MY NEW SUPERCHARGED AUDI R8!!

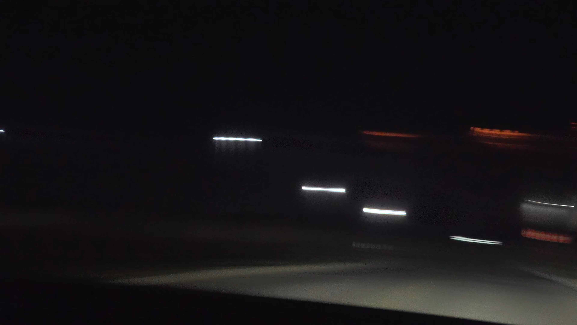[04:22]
It's so dark Looks like they freaking tinted the wind chill too Yeah Don't waste this While there's nobody here Are you ready?
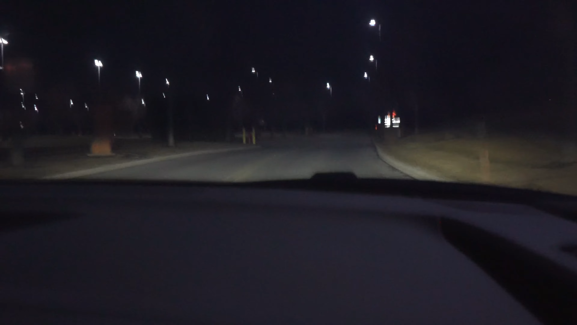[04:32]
Yeah Oh Oh Oh Oh Oh Oh What the hell Bro they can't feel it That's insane bro Wow Wow It spun out Like crazy